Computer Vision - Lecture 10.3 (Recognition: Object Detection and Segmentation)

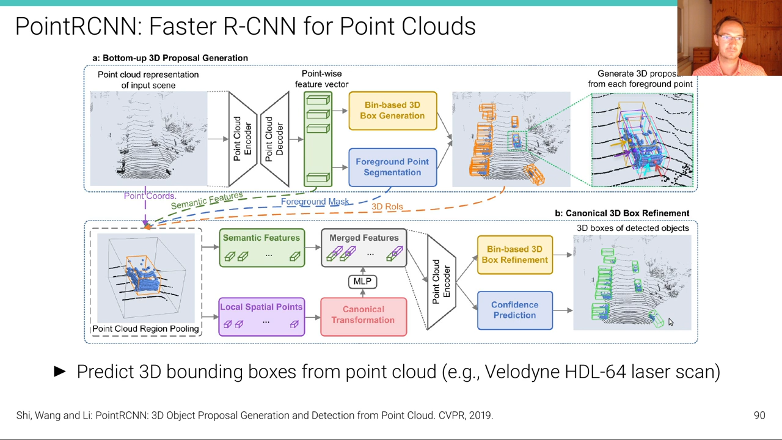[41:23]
This is basically a version of fast R-CNN for point clouds. It's called point R-CNN. It's published at CVPR 2019 and really all the components that you're seeing here are very similar to the components of faster R-CNN, except that the input is now point clouds and the output is 3D bounding boxes, not 2D bounding boxes.